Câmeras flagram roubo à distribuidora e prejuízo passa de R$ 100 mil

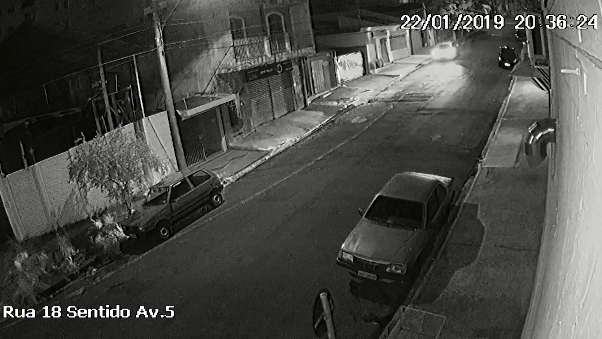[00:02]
A ação foi toda filmada por câmeras de segurança do bairro Jardim Claré. O crime aconteceu em dois momentos distintos.
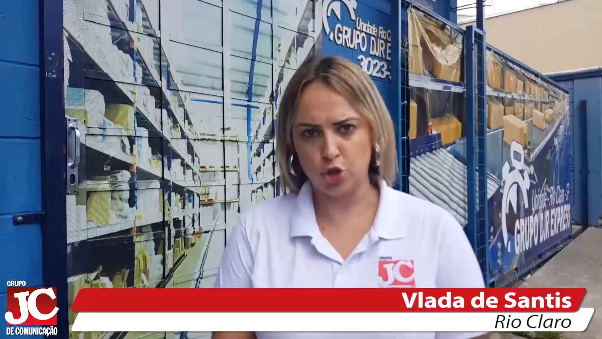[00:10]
No primeiro, a dupla vem até este portão, estoura o cadeado, entra, carrega o carro com alguns produtos e foge.
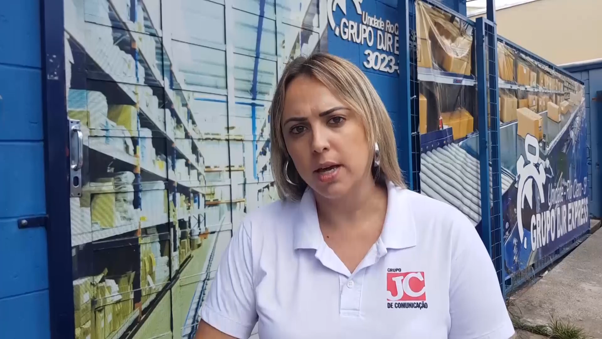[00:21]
Mais de três horas depois, eles retornam para furtarem o restante das mercadorias. O carro que os bandidos usam é este Fox. Após estacionarem o veículo na esquina,
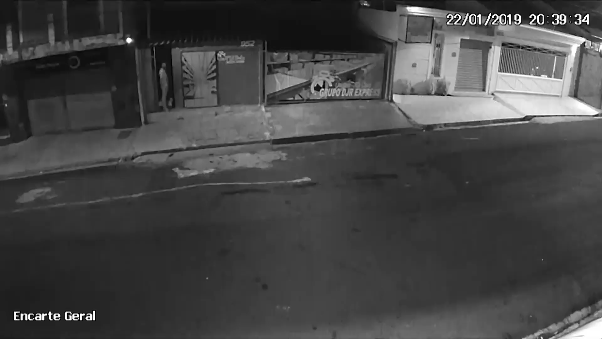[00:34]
um dos criminosos vai até o portão e em segundos estoura o cadeado e entra. Logo, o comparsa aparece e também entra na distribuidora.
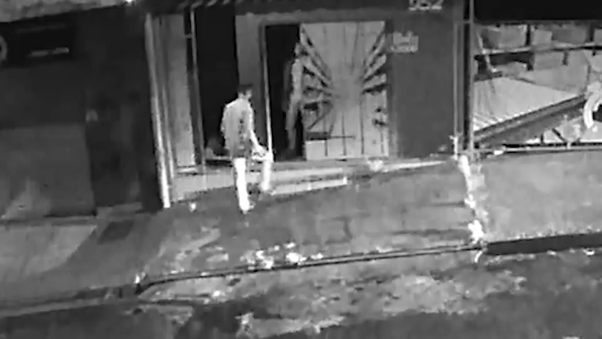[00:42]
Eles ficam dentro do barracão por quase meia hora até pegarem o automóvel, pararem em frente, carregarem parte das mercadorias que separaram e fugirem. Pouco depois da meia-noite, retornam ao local e já param o mesmo carro em frente,
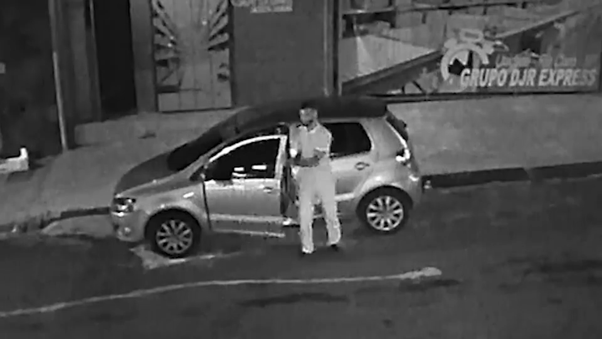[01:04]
descem e novamente entram pelo portão que deixaram encostado. Agem rapidamente e furtam mais produtos, entre eles televisores,
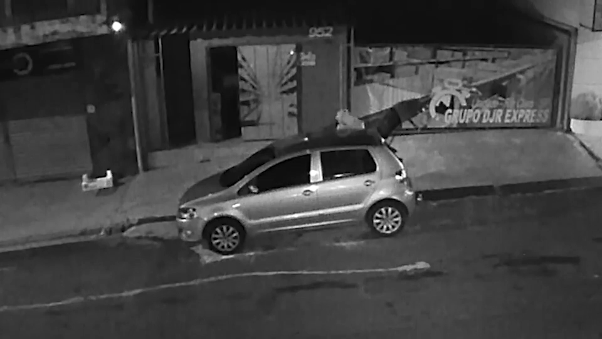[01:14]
celulares e muitos calçados que são colocados no banco de trás e porta-malas do veículo.
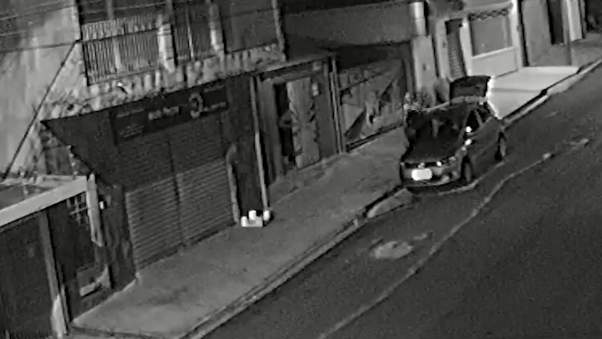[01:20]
Em seis anos, é a primeira vez que a distribuidora é alvo de bandidos.